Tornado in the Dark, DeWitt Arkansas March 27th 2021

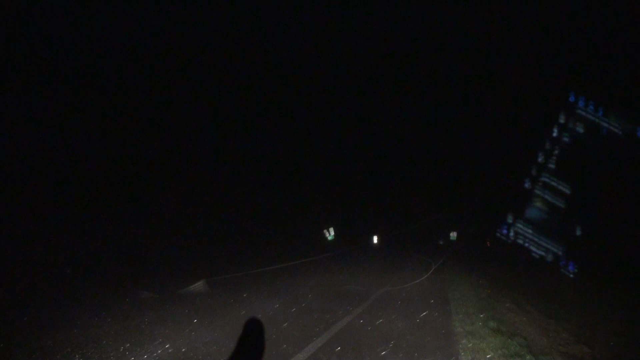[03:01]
Somewhere approaching from down there. Yeah, someone's approaching from that other side. So we're going to see, you can see the street signs over there are messed up. Probably go over that, but yeah, maybe we should just wait for it tonight. I'm going to wait for this wind because this is extreme RFD right here.
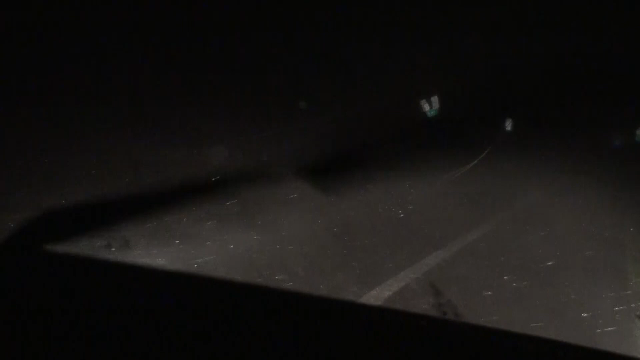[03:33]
Oh yeah, that's definitely to our east. Oh yeah, this is some wind. So make sure, we got weakened power lines next to us. So, okay, we're probably going to get it. Yeah, it's going away now.